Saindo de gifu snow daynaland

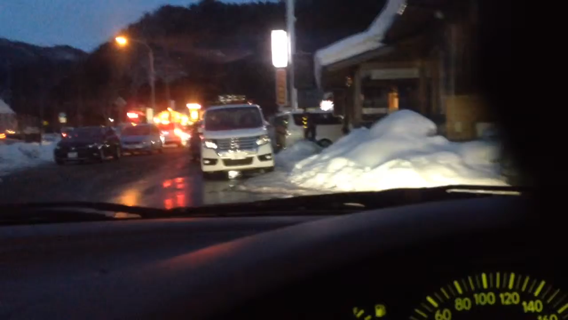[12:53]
Aí, ó, uma vaga aí, ó. Ah, você não quer lá em cima? Vamos lá em cima. Vamos parar aqui, ó. Ah, o cara tá saindo bem na porta aí. Só.